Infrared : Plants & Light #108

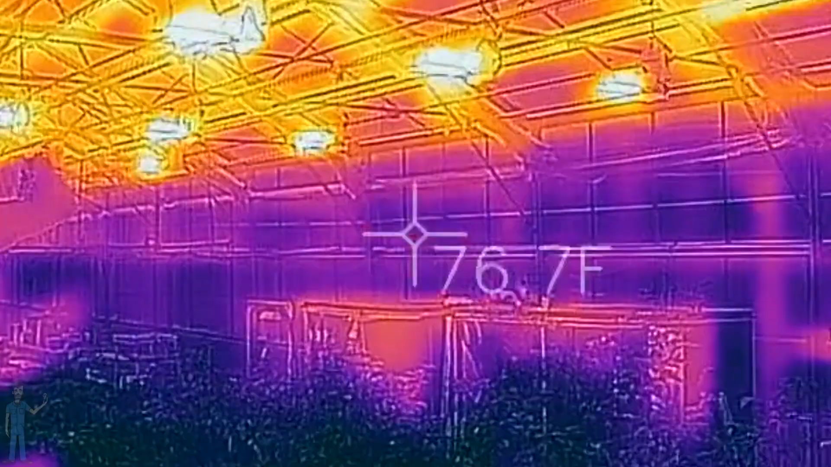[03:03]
On screen: spot 76.7°F
off of these lights is capable of heating up
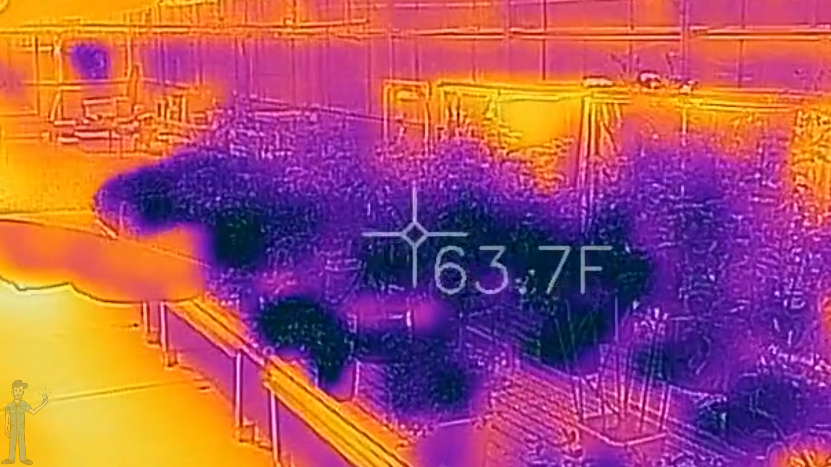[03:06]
On screen: spot 63.7°F
the leaf surface and in a warm environment in the middle of summer increasing